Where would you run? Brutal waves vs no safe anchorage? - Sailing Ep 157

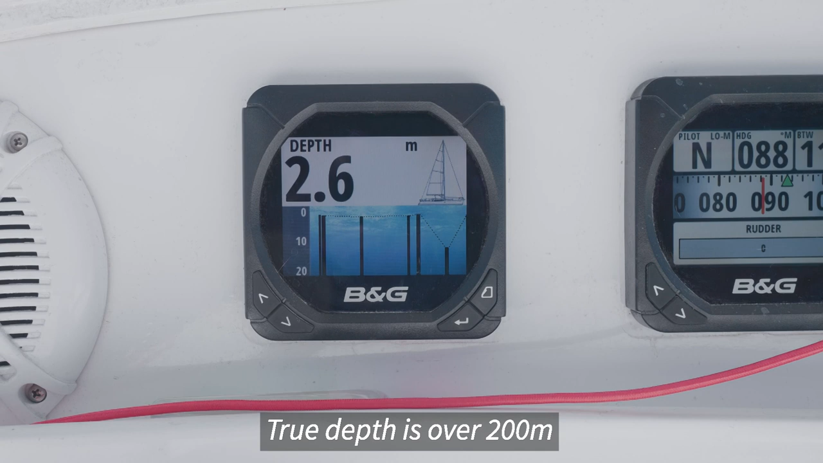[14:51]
On screen: depth 2.6 m
In actual fact, this is a common issue with depth sounders.
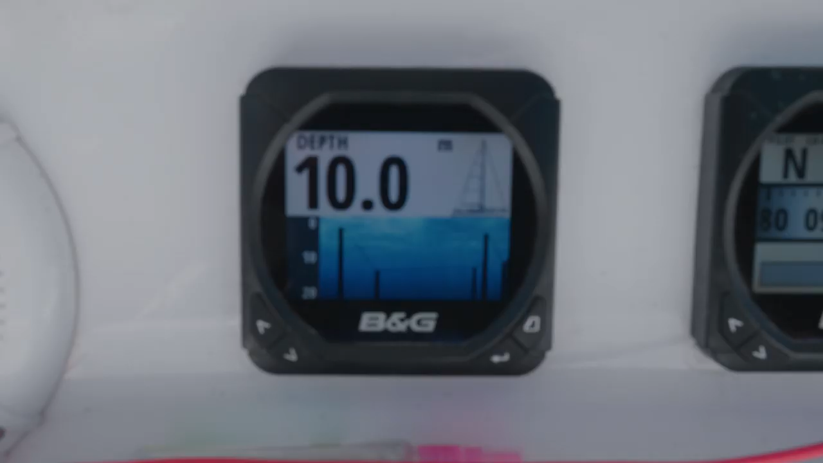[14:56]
We're quite lucky. Our depth sounder can read up to around about 180 metres. But after that, it drops off.
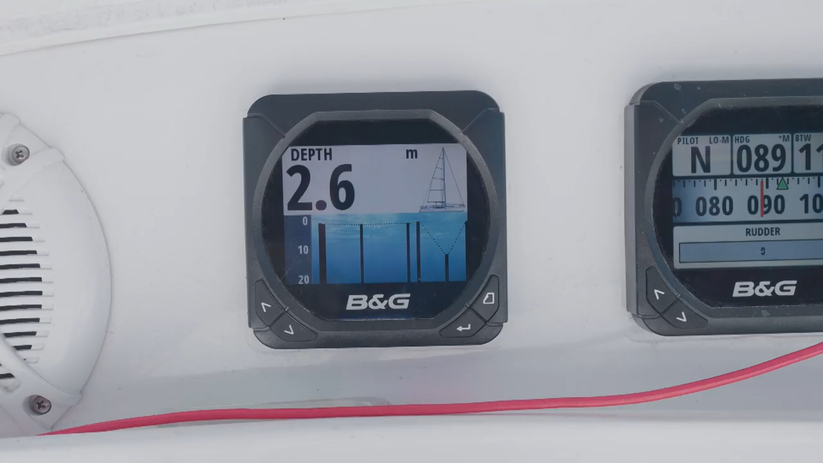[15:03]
On screen: depth 2.6 m
And it loses the reading. And so what normally happens is, when you're over 180 or so metres, it shows this. Three dotted lines. And then occasionally, you get this weird anomaly.